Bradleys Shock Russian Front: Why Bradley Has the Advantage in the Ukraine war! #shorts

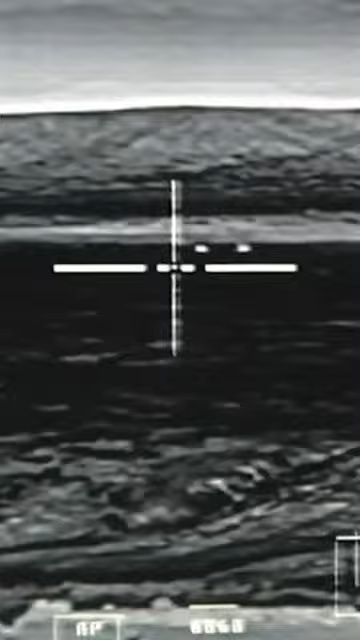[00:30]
With its ability to detect enemy forces at night or in poor visibility conditions,